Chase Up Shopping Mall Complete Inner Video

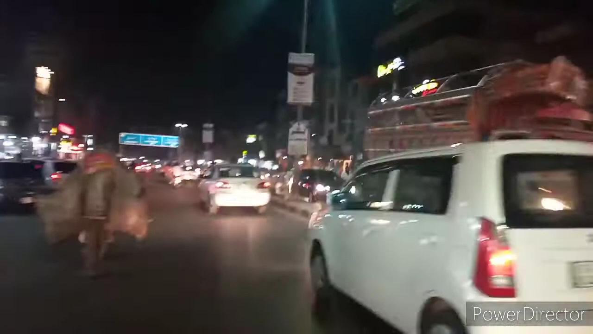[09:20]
تو جیتا فرینڈز میں نے بچھلی ویڈیو میں بھی دکھایا تھا یہ ادھر جوس کارنر ہے چاگی ٹوانٹی فائب بہت ہی مشہور ان کا جوس اور